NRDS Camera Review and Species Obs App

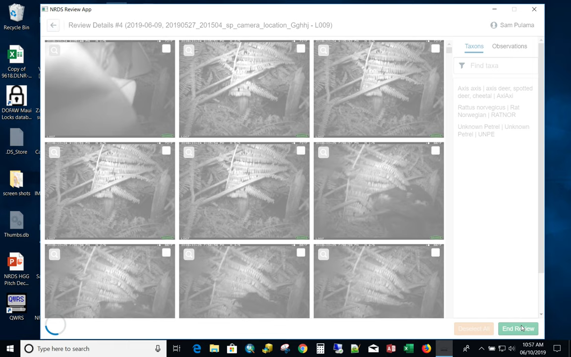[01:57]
and now I can see all my photos I can scroll through by just scrolling
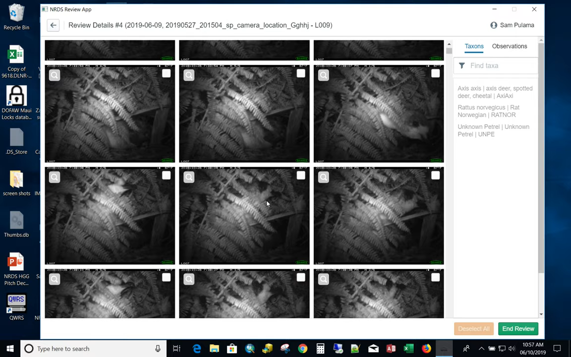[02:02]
down this way if I click the magnifying glass it'll make the photos big and I can hold down the right arrow and quickly go
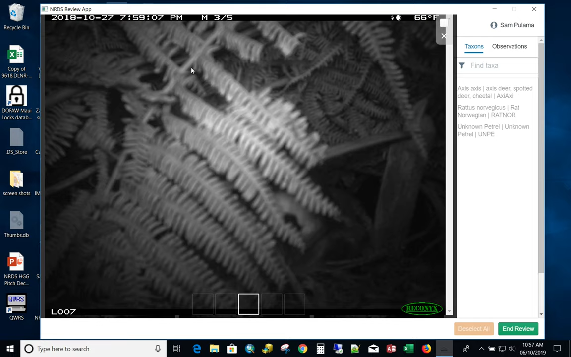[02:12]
through all the photos once I've seen something I like I can
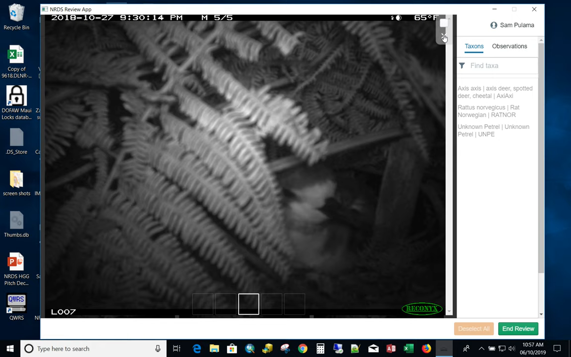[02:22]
either select it from this or I can exit out and I can
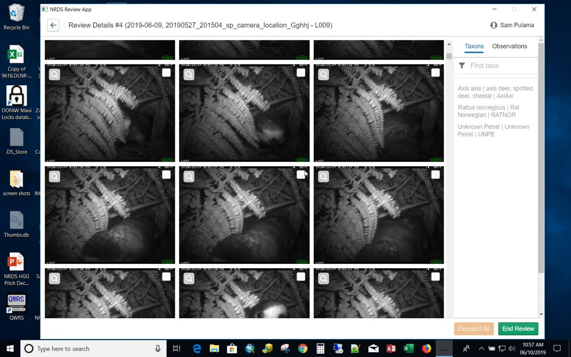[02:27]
select a maybe the start and end or I
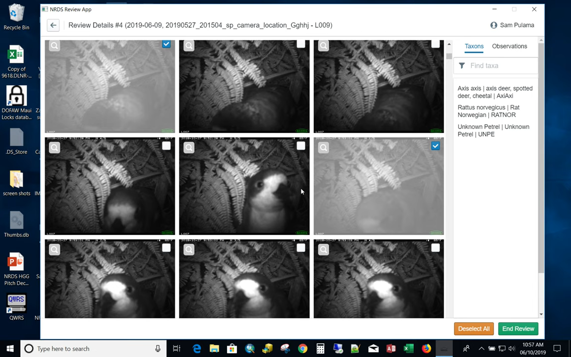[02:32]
can hold down shift and click and it'll select a range of photos
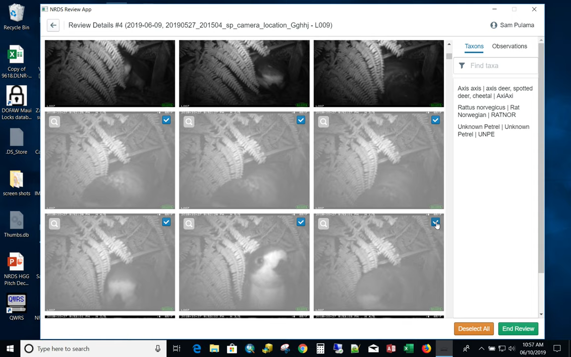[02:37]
now I click the species that I want to record so I'm going to click
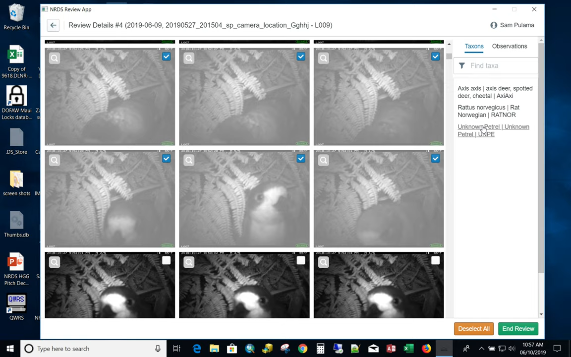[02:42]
unknown petrol in this case fill out the form
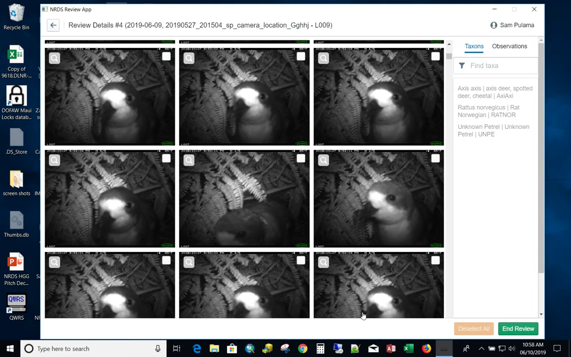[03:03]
my photos are my camera species observation is recorded once I'm done with my observations actually I can come over here and I can actually edit that observation if something was wrong and
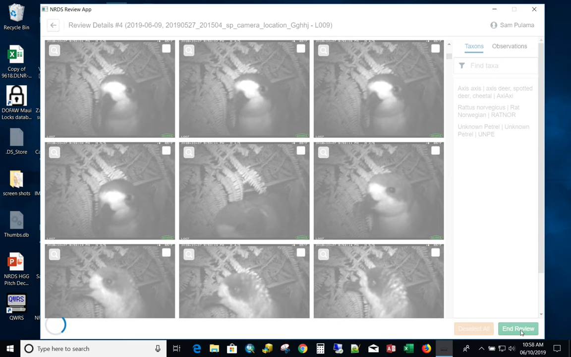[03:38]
continue it'll take me to my my position where I was when I last
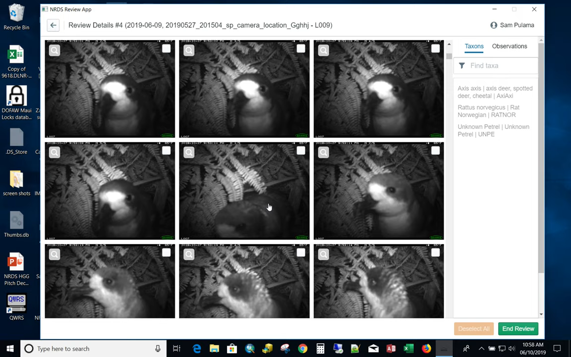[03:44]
stopped my review if I click complete review it'll actually complete the review if